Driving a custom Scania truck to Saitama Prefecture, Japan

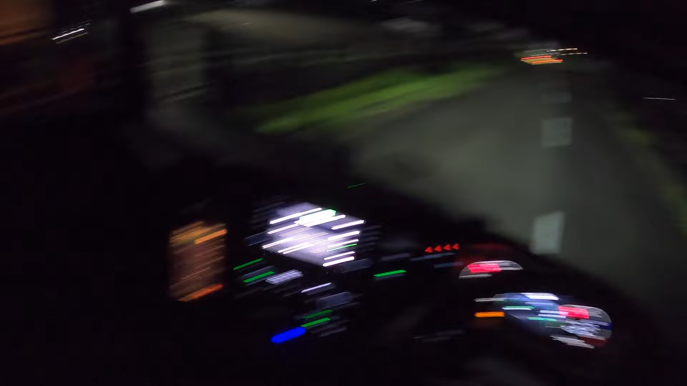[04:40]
about 600 kilometers to go. In 300 meters, turn right. It looks cool, doesn't it?
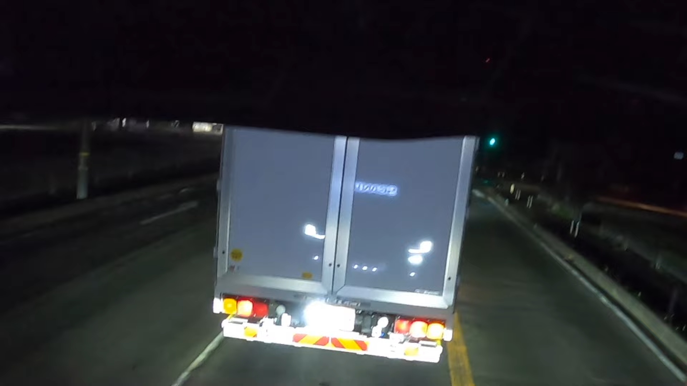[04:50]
The Scania logo and the plate on the roof. It's quite European.Style thing.